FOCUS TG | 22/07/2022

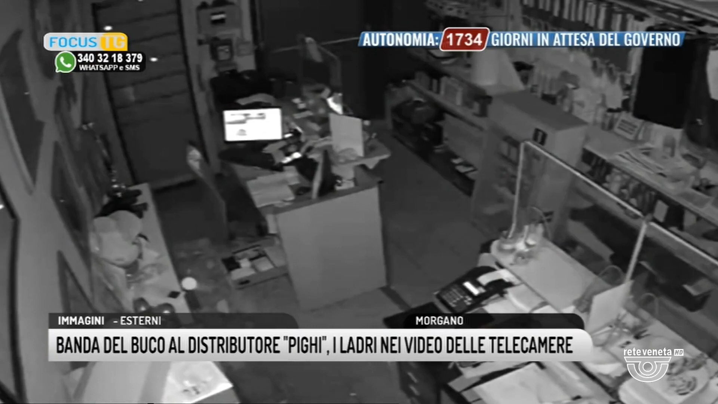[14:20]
I filmati delle telecamere di videosorveglianza, ora al vaglio dei carabinieri, mostrano i due malviventi in azione. Volto coperto dal passamontagna hanno agito indisturbati abbattendo una porzione di muro e sgattaiolando nell'ufficio con il denaro,